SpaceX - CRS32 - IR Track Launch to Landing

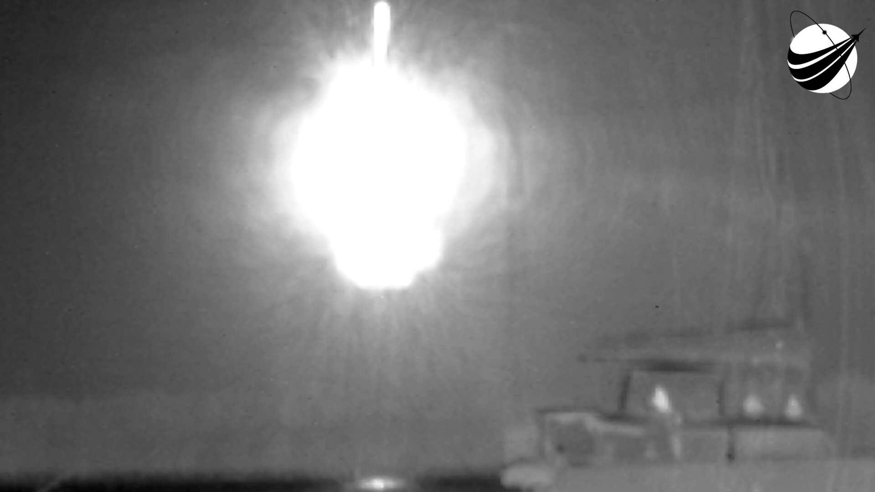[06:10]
there is the start of our stage one landing burn we're now waiting for Falcon 9 to make that precision landing what a
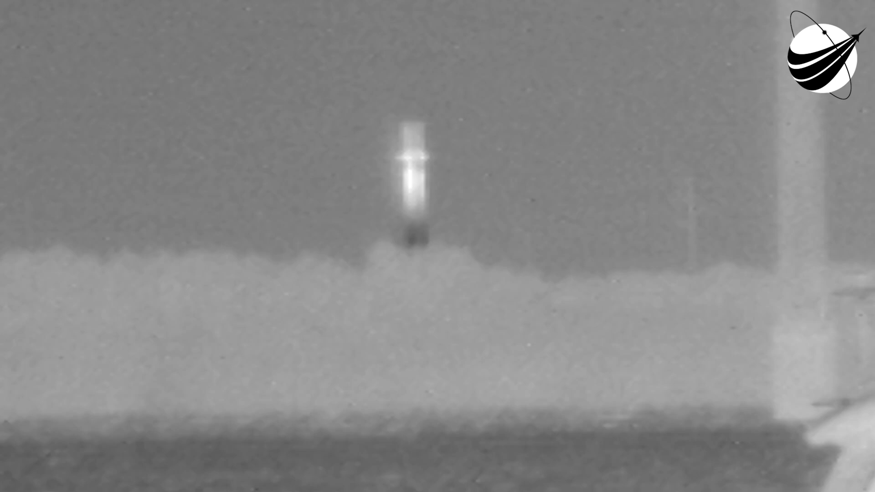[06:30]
beautiful view of that stage one landing and there you have it that landing marks SpaceX's 434th recovery of an orbital class rocket including first stage landings for Falcon 9 and heavy